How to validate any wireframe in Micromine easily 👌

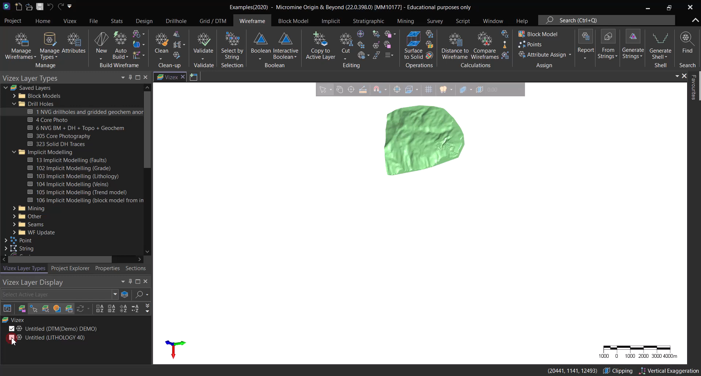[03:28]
demo okay let's hide this one so what what i usually do if there are some you know some uh triangulations that are intersecting and things like that what i would do is the quick hack is to go to visex and then try to generate some contours to this one let me make sure it is this one no it is not so it is basically demo and demo and let's set the spacing it really depends on you whether you want a high resolution and you want that
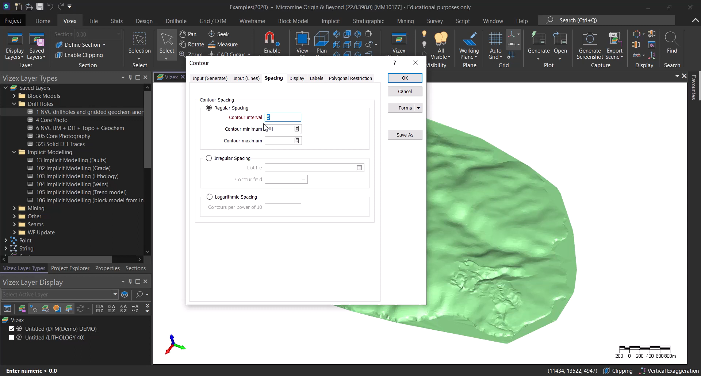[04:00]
to be as close to the original one as possible so you go with low values like one for example or two but for the sake of this tutorial i'm going to use five so what i do is i